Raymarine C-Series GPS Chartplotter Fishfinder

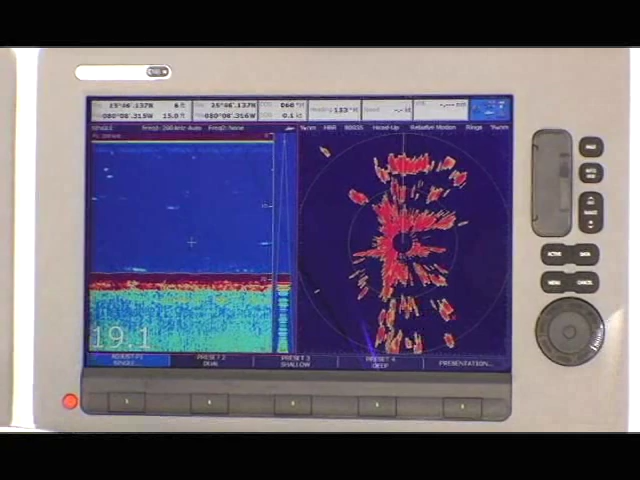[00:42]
It gives us a much larger viewing area. In fact, it gives you the capabilities of two 8-inch displays side-by-side. The display we're looking at here is our high-definition digital fish finder
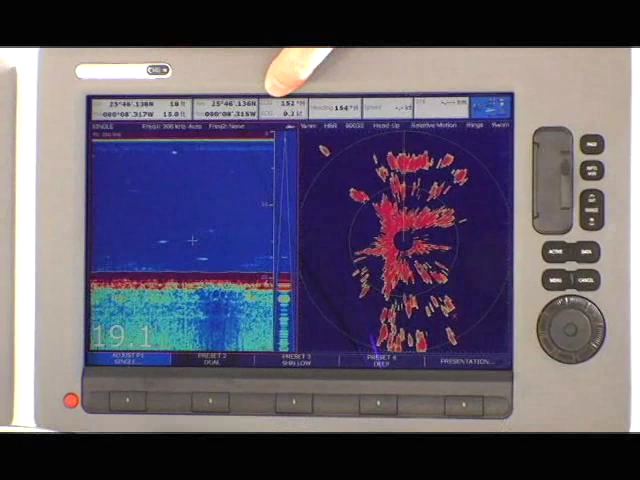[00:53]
on the left and our HD digital radar on the right. In a multifunction display layout like this, we can show any combination of inputs from our sensors and customize them to show them in any layout we want on the system.
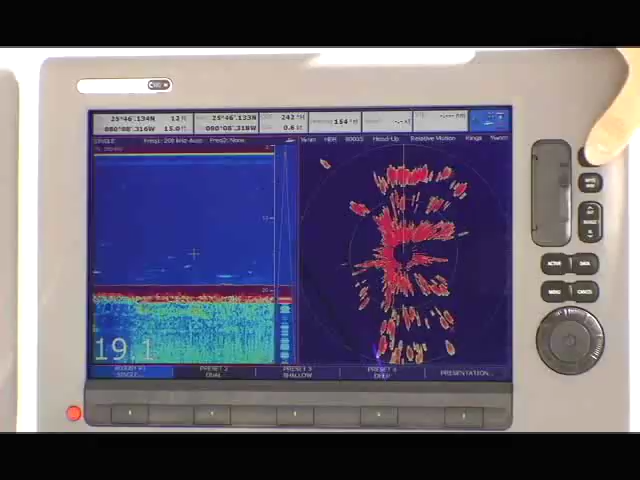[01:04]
With the touch of the page button here, I can change from one pre-configured page to another.
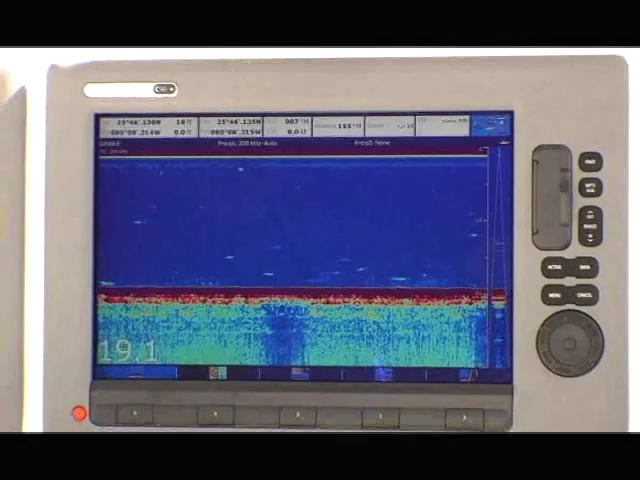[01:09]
In this case, I've gone to a full-screen layout of our HD digital fish finder.
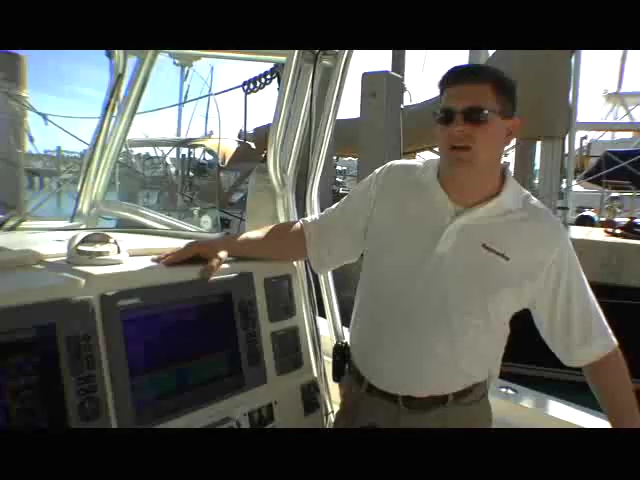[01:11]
This gives us a clear view of all of our fish targets underneath the boat.
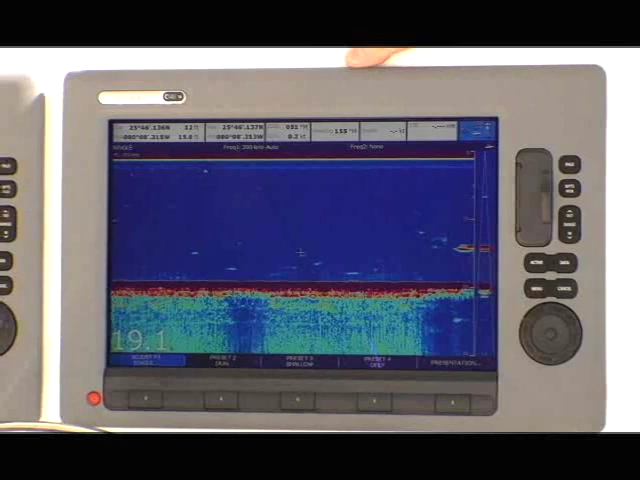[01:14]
With the other touch of the button, we're looking at a split screen.
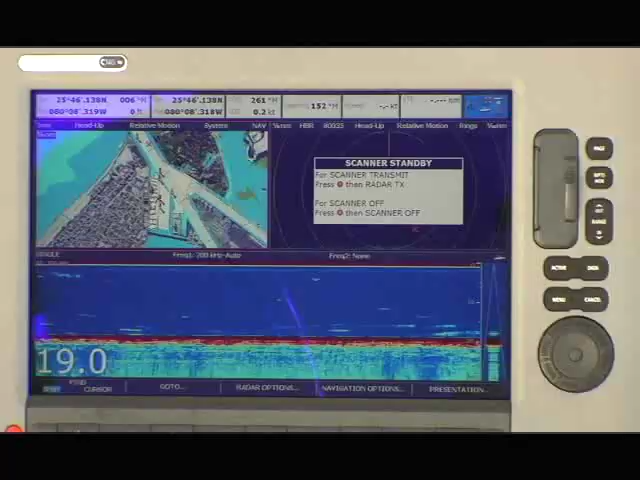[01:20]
In this case, I have my GPS and chart plotter on the upper left-hand corner, my HD digital radar, and my HD digital sounder.
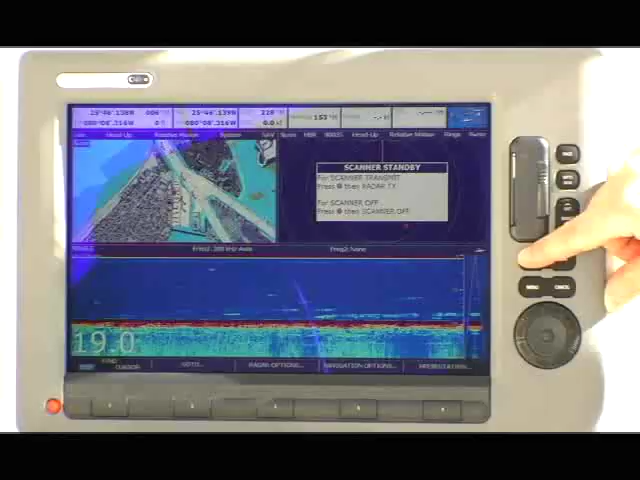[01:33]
In this case, my chart plotter is in control of all the buttons and functions on the system. If I needed to take a closer look at the GPS chart plotter,
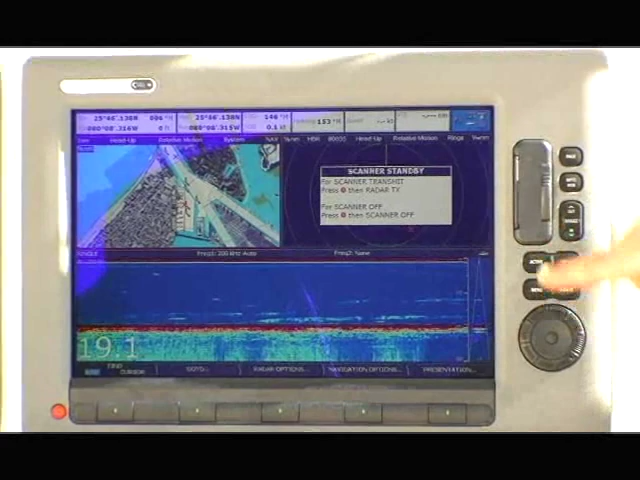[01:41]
I can press and hold the Active key down, and it maximizes that window to take over the display.